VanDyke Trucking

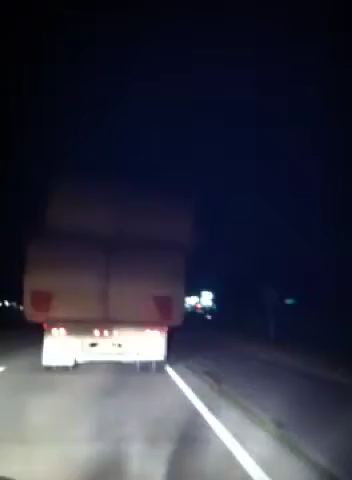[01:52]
Double. Hope no semi or anything coming out there so they keep the big wide turn going.